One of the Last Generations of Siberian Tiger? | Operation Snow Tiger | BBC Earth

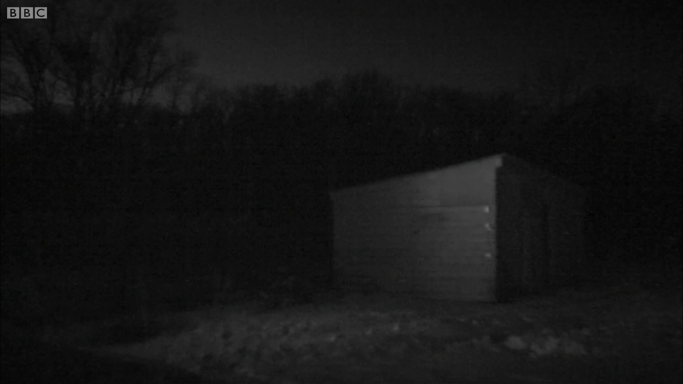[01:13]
As night falls, the cubs still haven't emerged from the hut.
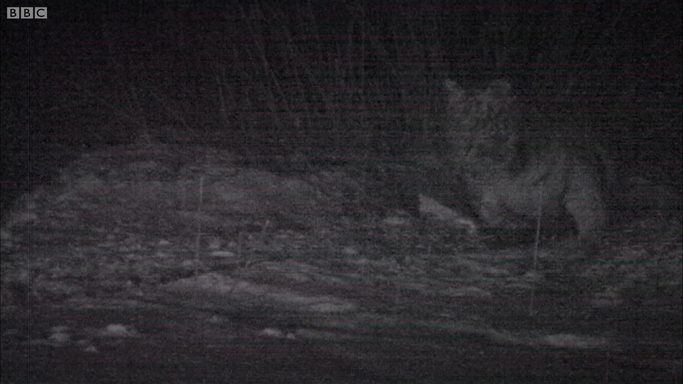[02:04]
He's looking so healthy. Wow. Look at that. They've been inside that hut for so long. It's a real safe haven for them, so it's a massive leap for them.